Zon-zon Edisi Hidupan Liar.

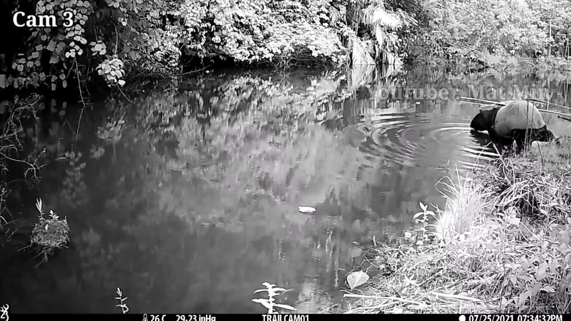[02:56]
Antara hasilnya, kita dapat saksikan bagaimana tapir mandi di dalam kolam tersebut.
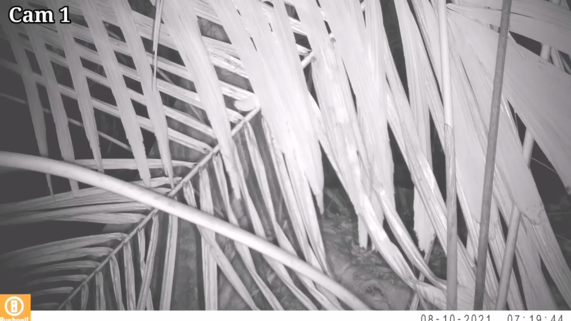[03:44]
Tentang burung kuang tu ada terakam tapi sangat sama-samalah. Jadi data tu tak dikira lah kerana ia sama-sama, tak jelas.
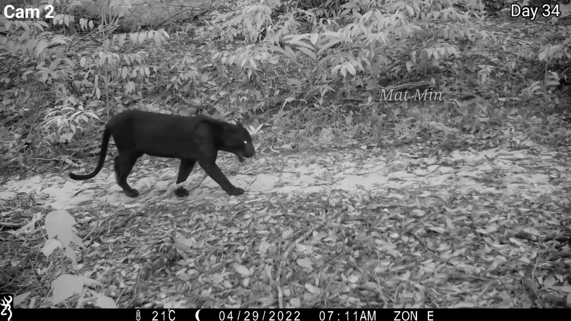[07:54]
Seperti mana nama tajuknya, di Zon E ini kami mencatatkan sekurang-kurangnya ada 3 ekor harimau kumbang, iaitu 1 ekor jantan dan 2 ekor betina.